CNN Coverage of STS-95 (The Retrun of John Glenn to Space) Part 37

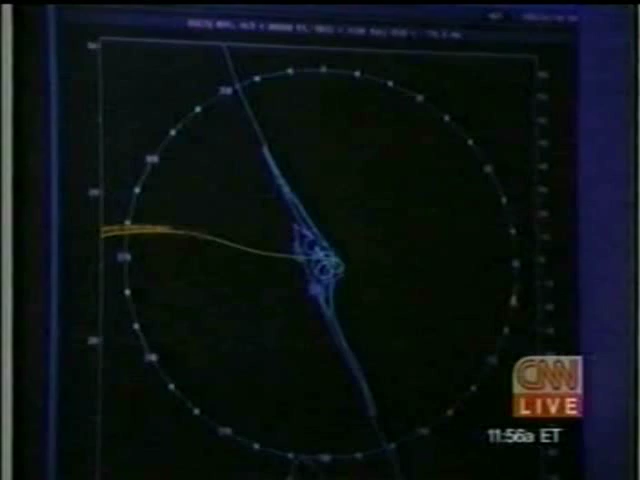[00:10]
way off in the distance over central Florida, traveling at great speed and altitude this point, but dropping very quickly. Walter, take us back 36 years ago.